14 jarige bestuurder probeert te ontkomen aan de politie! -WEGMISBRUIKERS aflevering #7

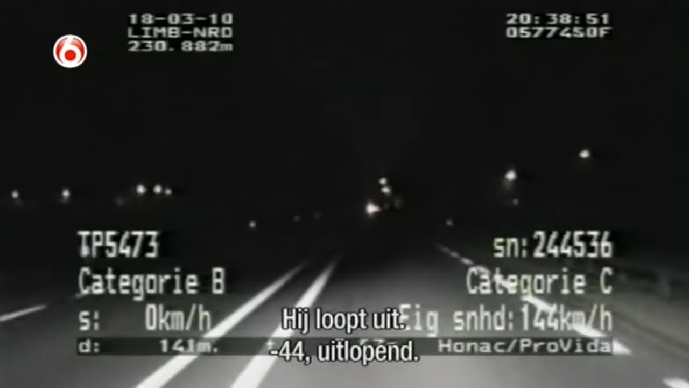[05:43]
Nou, loopt uit. 44, uitlopen. Hebben we niet voor meten? Ja. Kanaaldijk Zuid. 142. Dus kort bezig doen we nu. Ja, ja.
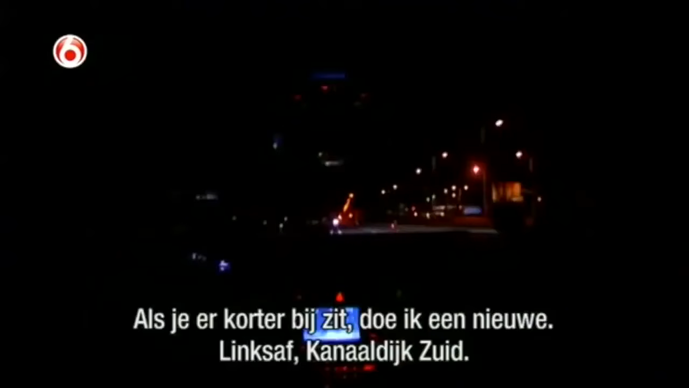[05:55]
Linksaf. Kanaaldijk Zuid. De Audi-rijder slaat linksaf richting Hezen en vervolgens gooit hij het gas erop. Bocht naar links.
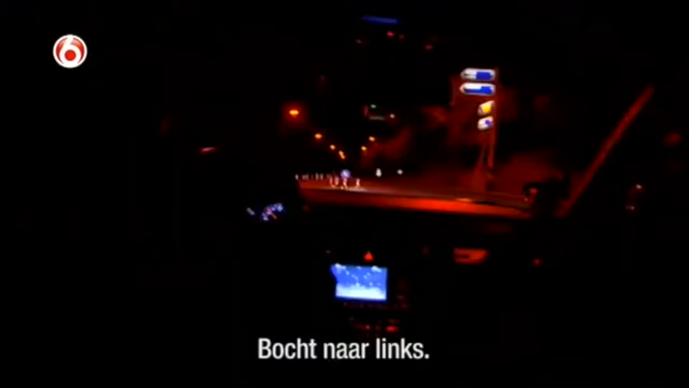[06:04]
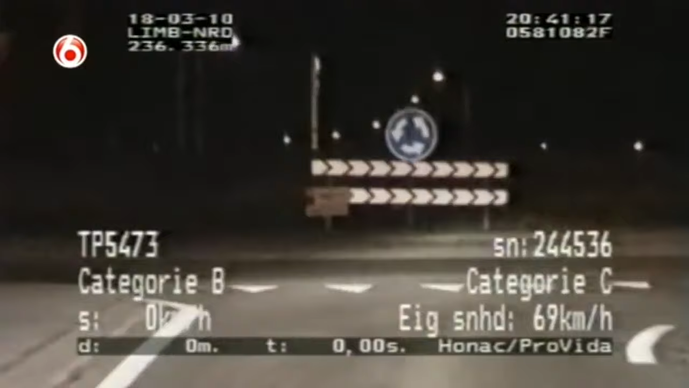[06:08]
Rechts komt een auto. Oh, stil. Rechtdoor, hè? Ja, daar.
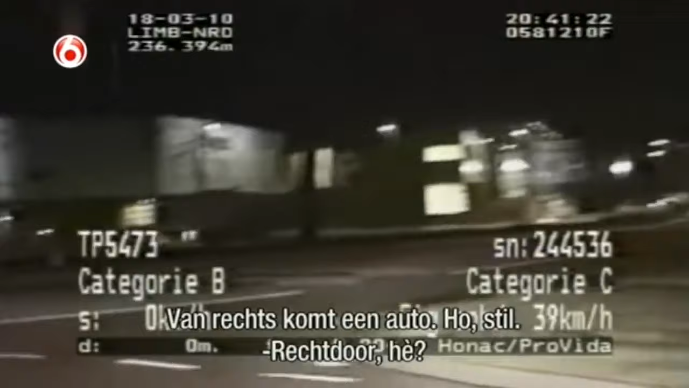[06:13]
Daar gaat hij. Na enig speurwerk hebben de surveillanten de coureur weer in het vizier.
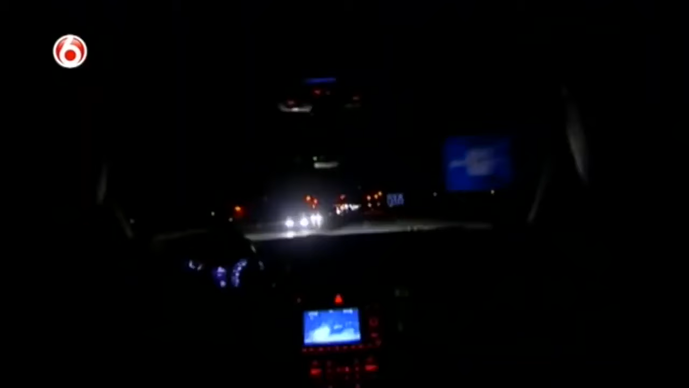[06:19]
Wat is hem? Ja, hier links. Ook binnen de bebouwde kom scheurt de bestuurder stevig door. Tijd om hem staande te houden. Ik ga hem stopzetten. Ja, het kenteken wil ik ook even hebben. Ja, zo. Jo. Want die weet wat er mee is, wat er mee is. Nee, het kenteken in ieder geval.
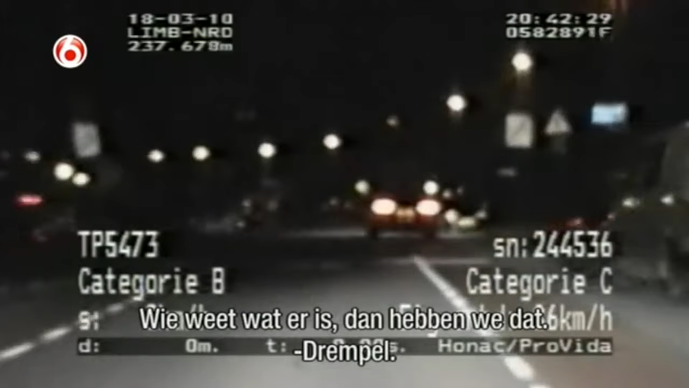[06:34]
Drempel. 33. Geen nog.
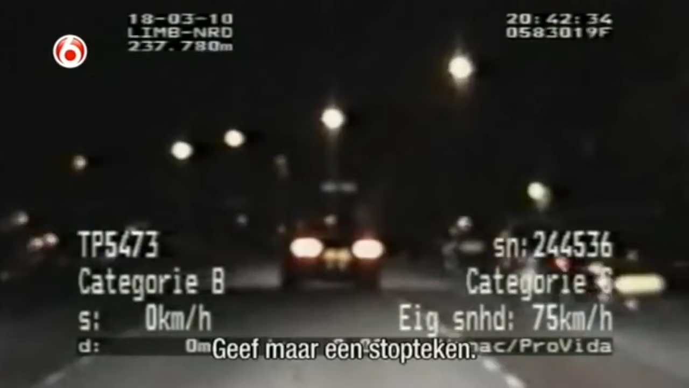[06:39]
Ja, helemaal stopteken. Het kenteken van de Audi wordt nagetrokken en Wesley spreekt de bestuurder aan.
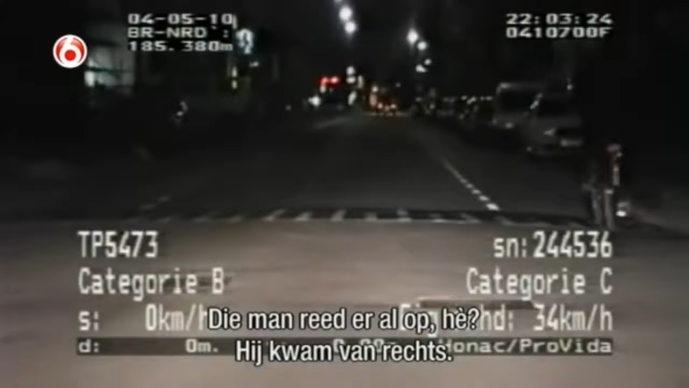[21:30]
Ja, hij komt daar eigenlijk over rechts.